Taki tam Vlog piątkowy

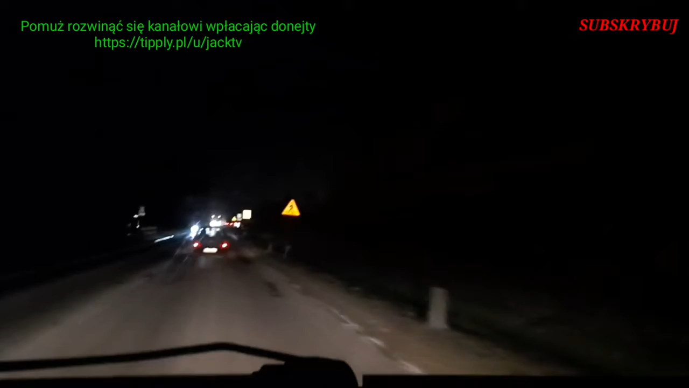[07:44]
Wcześniej to mnie denerwowało, bo krzywo kuźwa i nie podobało mi się to. No teraz to już jest ok. Ciemno. Widzę ciemność. Dobra. Pieprzeć to. Dojeżdżamy powoli do Auchana. Auchan. Ale ja mówię Auchan.
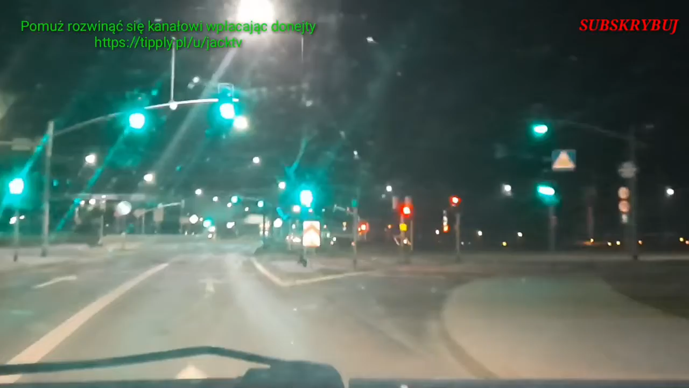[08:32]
Okej, let's do it. Jademy. Zielony. Też mamy zielone. Może zdążę? Albo pewnie nie. Znając kurwa życie, to się kurwa zmieni na czerwone. Chociaż.
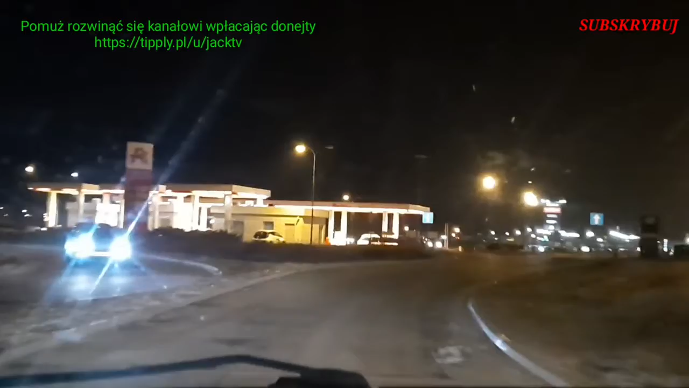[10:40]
niestety 95, 5,66, o fajnie, ty 5,66. Wow. Ale było 5,64, a teraz jest 5,66. Kurwa, poszło znowu do góry. Ja pierdolę. Przecież to miało się, kurwa, zmienić ceny w dół pójść, a nie, kurwa, z powrotem do góry idą. Kurwa, nie no. Powiem wam, masakra. Masakra z tym paliwem.